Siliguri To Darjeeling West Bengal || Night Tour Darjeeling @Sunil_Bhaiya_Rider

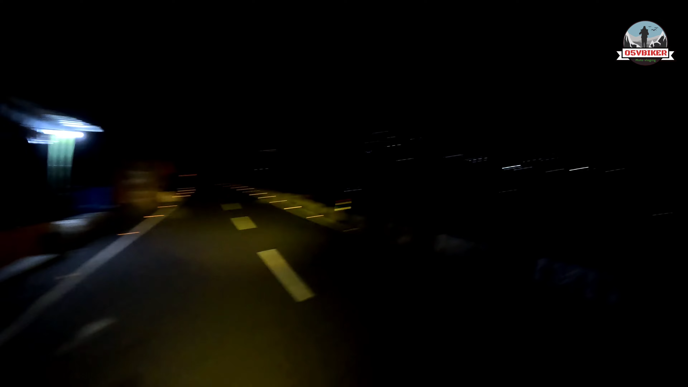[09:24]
माउंटेन्स एरिया, प्लीज इफ यू ड्राइव को टेंपल दिख रहा होगा। वो है कंटिन्यू एनिमल्स अलर्ट बोर्ड लगे हुए हैं,
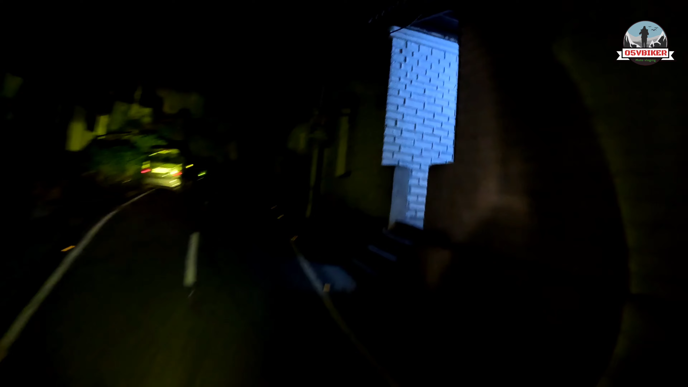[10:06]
दिस इज अ रेलवे स्टेशन। सुनसान एरिया कंटिन्यू चालू हो गया है।